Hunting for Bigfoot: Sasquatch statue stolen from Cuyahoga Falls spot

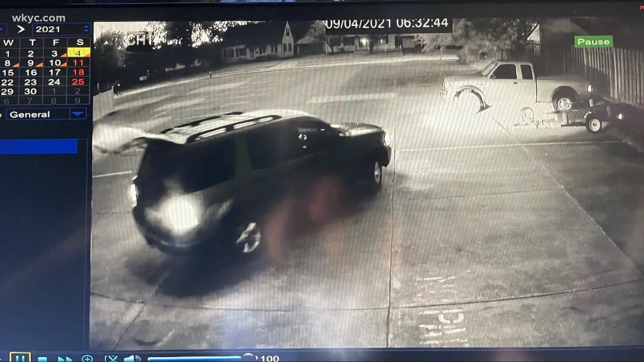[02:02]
We know that it's a 2002 to 2005 Ford Explorer, because that's on the footage of the camera. We know it was two men.